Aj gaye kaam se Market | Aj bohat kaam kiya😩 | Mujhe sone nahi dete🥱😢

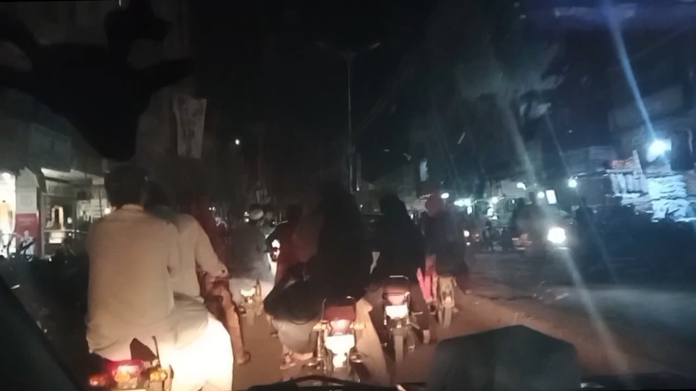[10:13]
اب یہاں ہم آگئے ہیں یہ ہمارے ہیٹیابا کی مارکٹ لطیبہ باد آٹھ نمبرواری مارکٹ ہے اور یہاں پہ بھی آپ بھی دیکھ سکتے ہیں اور ٹائم بھی دیکھ لیں ساڑھے بارہ بجے ہیں رات کے مارکٹ کھلی ہوتی ہے ساری جو یہاں بیٹ جو بھی مارکٹ ہے ریکن یہ لطیبہ بادواری مارکٹ ہے
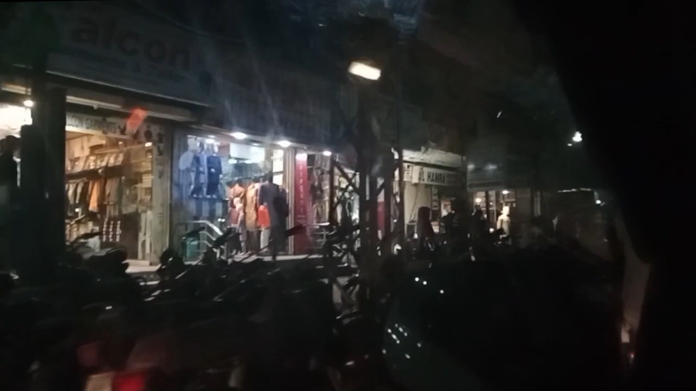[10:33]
آٹھوں باند جو تھے اور کیا ہے یہاں بھی لونڈا مارکٹ ہے اور بھی وہ ساری مارکٹ سے ہیں یہاں بھی وہ ساری رات کھلی ہو دیے اور میرے خیاند سے سیری کے
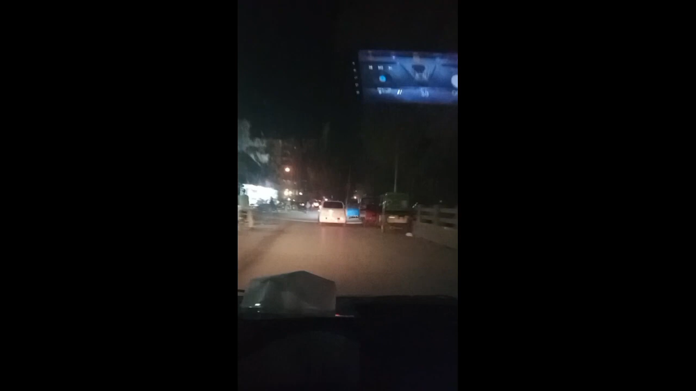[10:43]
بعد شاید بند ہوتی ہے ایسا ہی کچھ ہوتا ہے یہ ساری لطیب آباد ہیں یہاں پر رشت دیکھیں یہ ساری جو بھی مارکٹ میں ابھی آپ کو دیکھا رہی ہوں یہ لطیب آباد